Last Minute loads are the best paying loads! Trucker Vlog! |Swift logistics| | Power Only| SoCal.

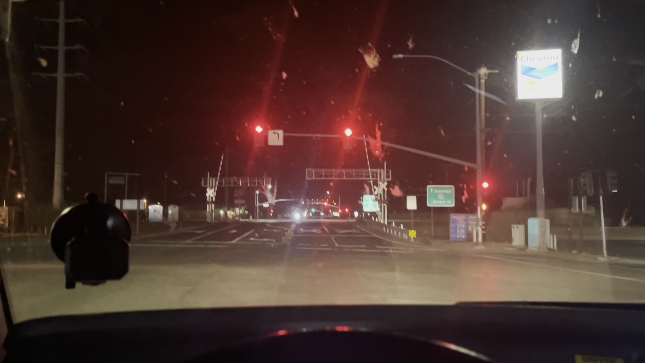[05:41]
there you see that by the bridge that's the 58
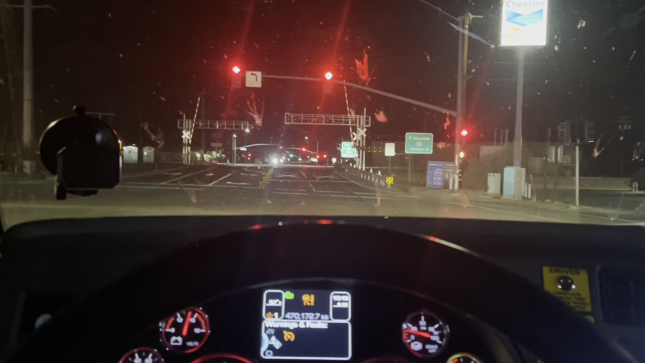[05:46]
you know bakerfield barstool over there on the left on the right you see it and we are
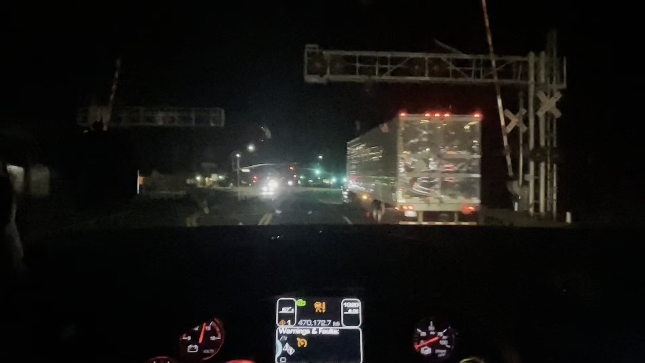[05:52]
going on the 395 we are on uncharted territory never in the life never in
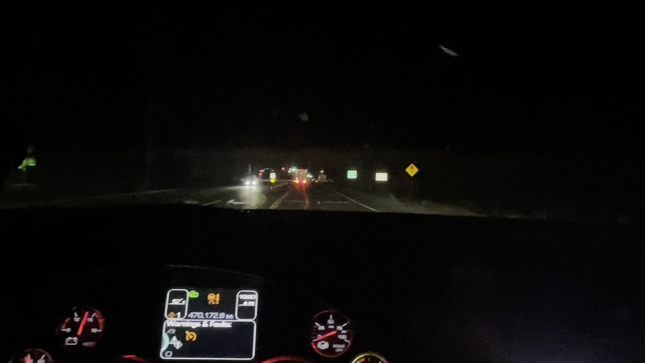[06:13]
my life i have driving on the 395
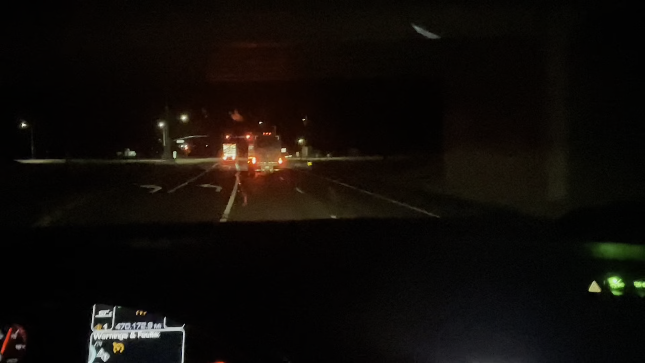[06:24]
so what we're gonna do right now we're gonna follow that ups truck
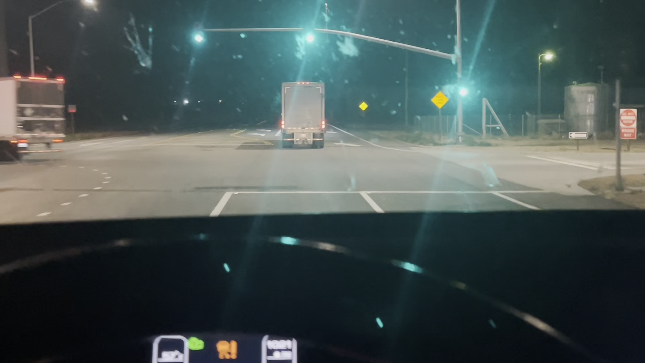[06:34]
on the 395 uncharted territory i think i have drove right here a long time ago but i can i can't recall